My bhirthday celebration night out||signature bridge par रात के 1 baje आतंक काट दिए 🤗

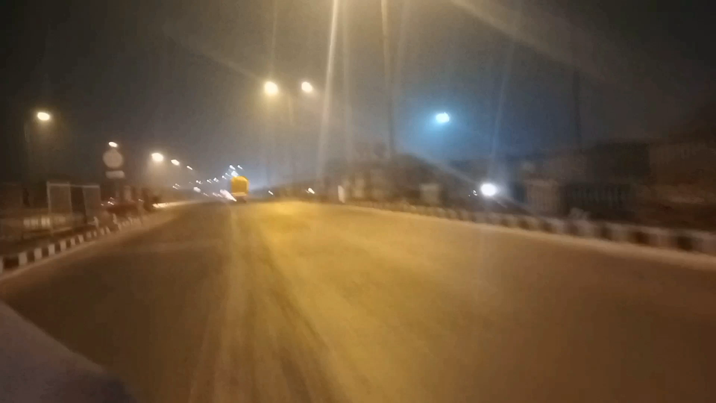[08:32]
अपने आ चुके हैं फाइनली सिग्नेचर ब्रिज। और भाई देखो रात में भाई थोड़ा अंधेरा अंधेरा दिखाई दे रहा है, मतलब कि थोड़ा सही सा साफ भी दिखाई नहीं दे रहा, तो जल्दी से चलते हैं इसके पास।
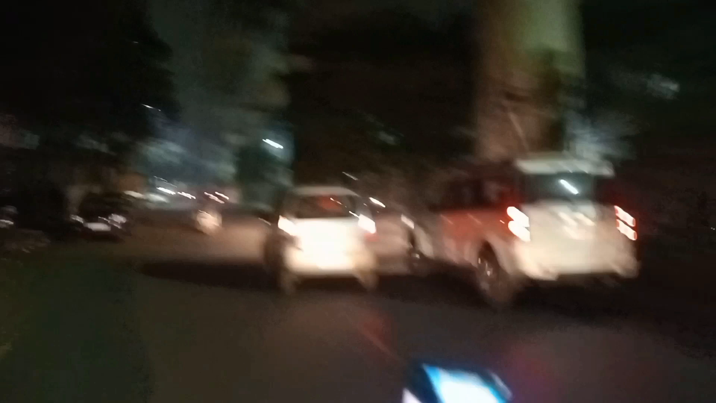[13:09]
भाई चलते आ चुके हैं जाफराबाद, इधर चलिए वीडियो खोली